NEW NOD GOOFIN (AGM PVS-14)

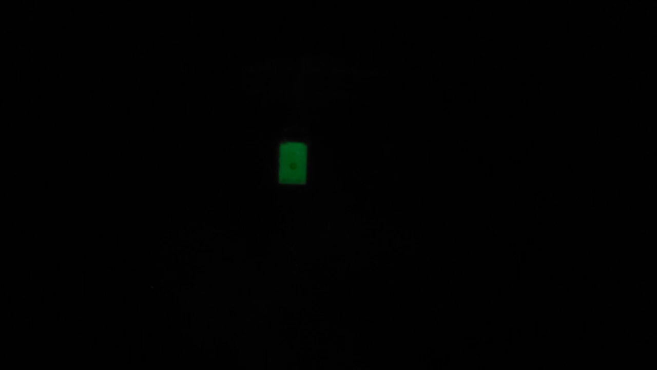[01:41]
um the camera is not working well with the device itself because i promise you when i'm looking at it through my eye i can see everything um i can see all the targets i can
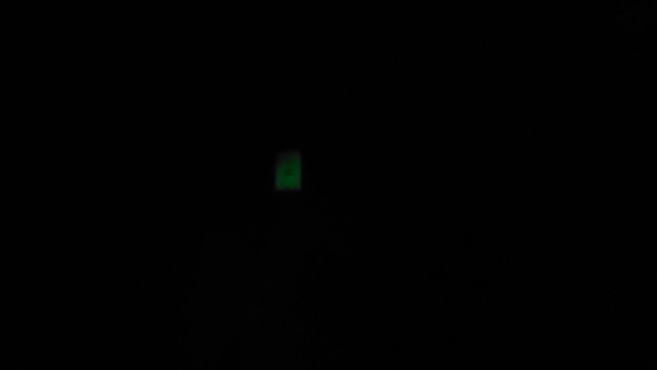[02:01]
anything um but you can see the target now lined up i got to figure out how to focus or whatever get one of those clip-on things i have the psionics aurora so